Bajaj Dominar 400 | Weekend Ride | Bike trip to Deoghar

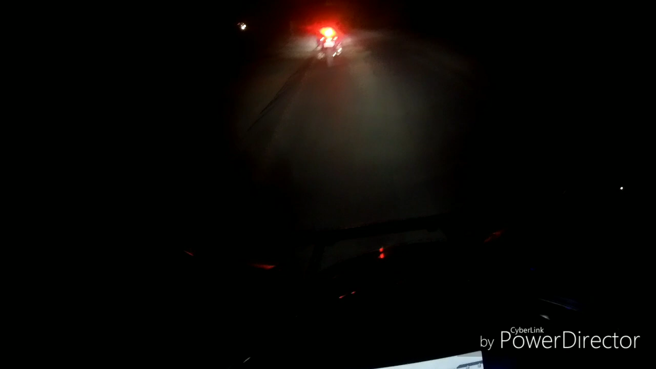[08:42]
जाने किस जंगल से लेके जा रहा है भाई ये। कौन सा रोड पता ही नहीं चल रहा है। अभी हम लोग रिटर्न कर रहे हैं धनबाद।